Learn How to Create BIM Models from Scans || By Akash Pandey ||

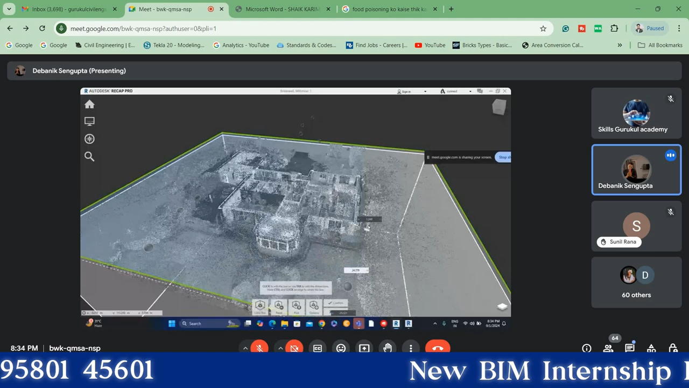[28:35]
पे एक ही फ्लोर है इस बिल्डिंग का। स्कैन था कलरिंग स्कैन,
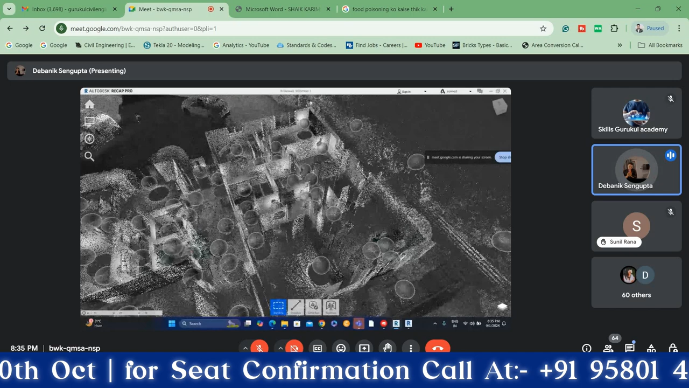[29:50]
तो हो सकता है कि आप किसी कंपनी में जब आप जॉब करोगे जाके,
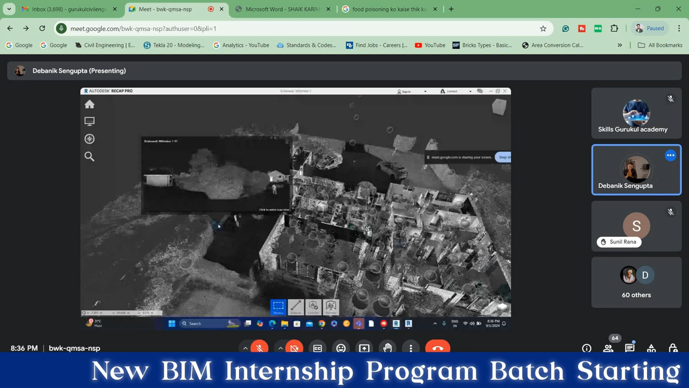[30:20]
सेम जैसे कि ये सब मिरर बॉल्स जो भी है, तो हो सकता है कि जो नेक्स्ट कंपनी में जहाँ पे आप काम करने जाओगे या इंटरव्यू दोगे,
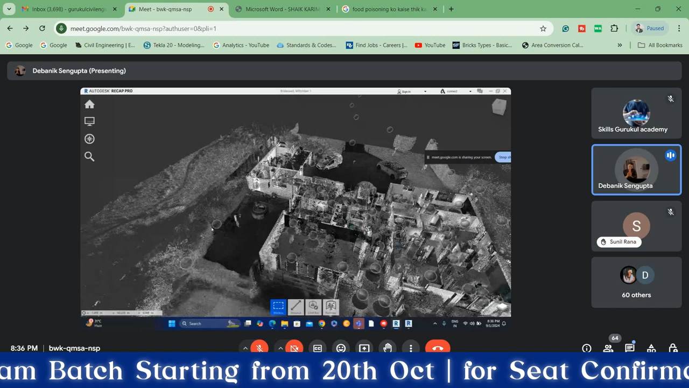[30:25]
हो सकता है उनके पास ये मिरर बॉल्स ना हो, सिर्फ ऐसा स्कैन हो, तो आपको फिर जाके यहाँ से लिमिट बॉक्स ले जाके चेक करना पड़ेगा,
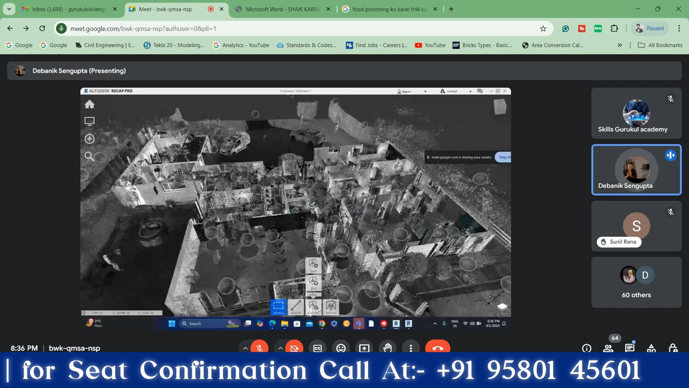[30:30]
आरसीबी फाइल काट काट के हर चीज़ को।
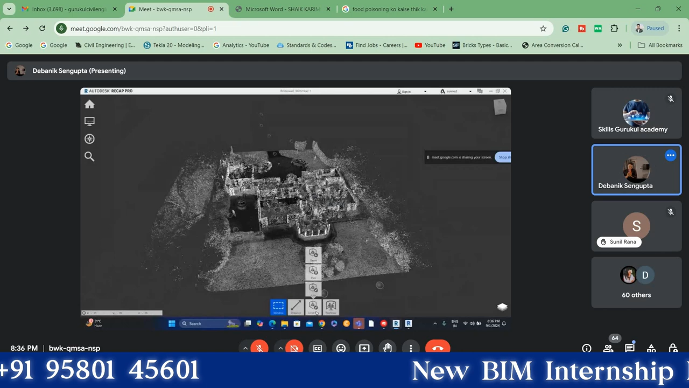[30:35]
मुझे रूम चेक करना होगा, यहाँ पे जाऊंगा अंदर जाके,
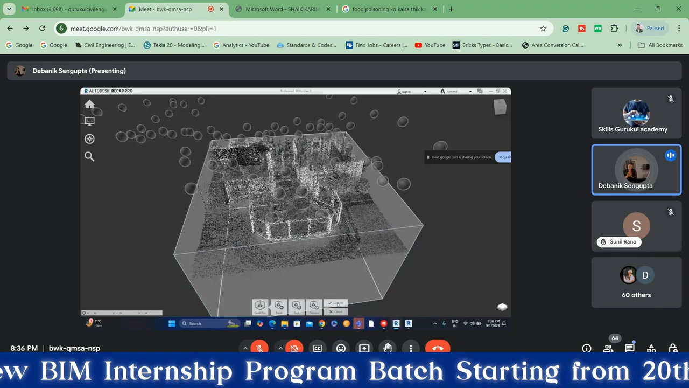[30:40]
मुझे तब मुझे मैक्सिमम टाइम एजम्पशन करके ही देखना पड़ेगा कि हाँ इस पे ऐसा है।
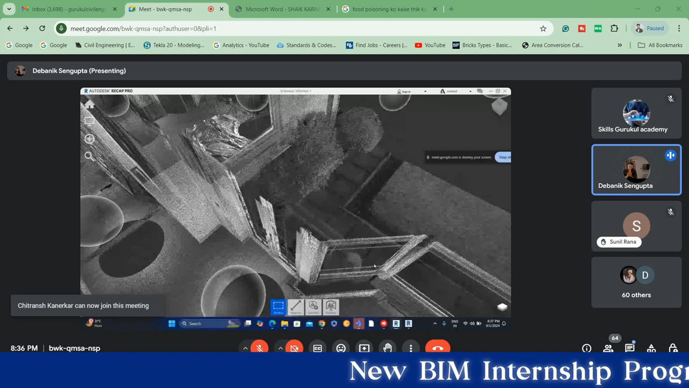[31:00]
उसको एग्जामिन करने के लिए, उसको उस पर प्रॉपर आइडेंटिफिकेशन के लिए हम यूज करते हैं।
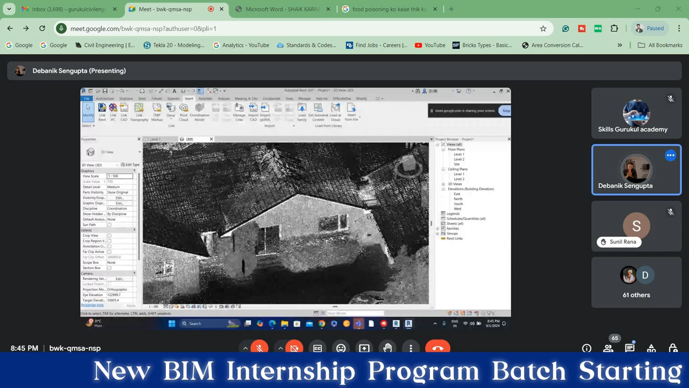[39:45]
तो अगर आप चाहते हो टेम्पररी इसको ऑफ करना,
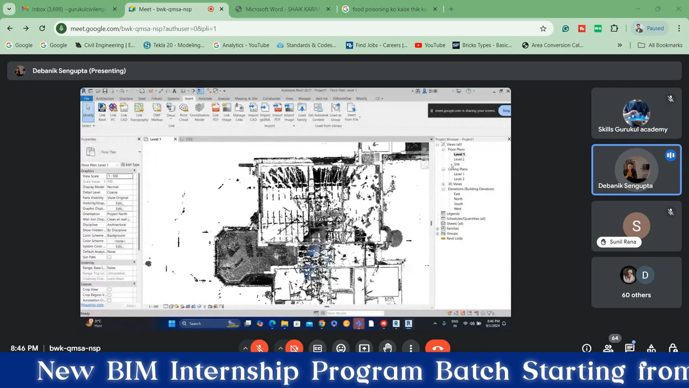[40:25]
जैसे कि अभी मैं लेवल 1 पे जाऊंगा तो ये दिख जाएगा क्योंकि ये प्रोजेक्ट का जो अपना ओरिएंटेशन जो अच्छा है।
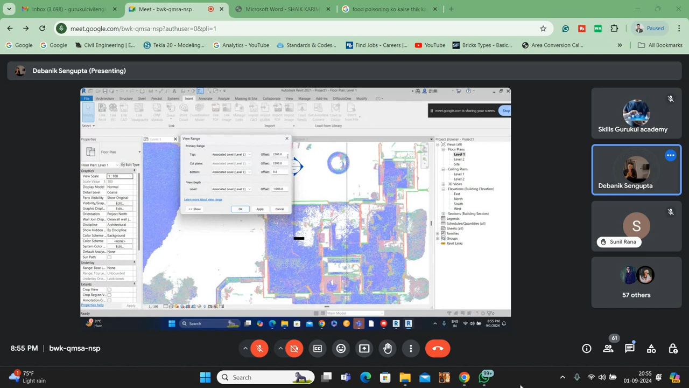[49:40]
1870 टॉप, और देन इसको रख दिया मैंने 1700, बॉटम को रख दिया मैंने 1200, अभी मुझे सब वॉल दिखेगा।